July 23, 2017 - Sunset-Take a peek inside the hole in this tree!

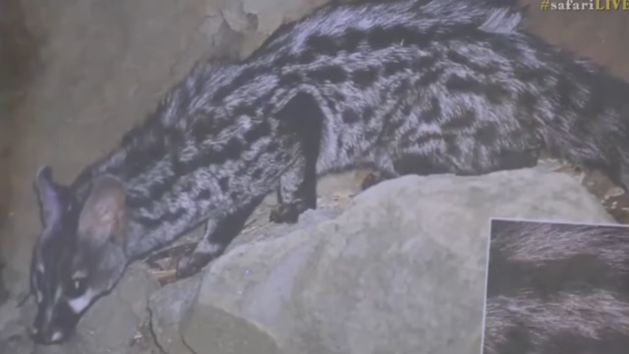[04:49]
They do indeed look, sorry, there we go. They do look cat-like.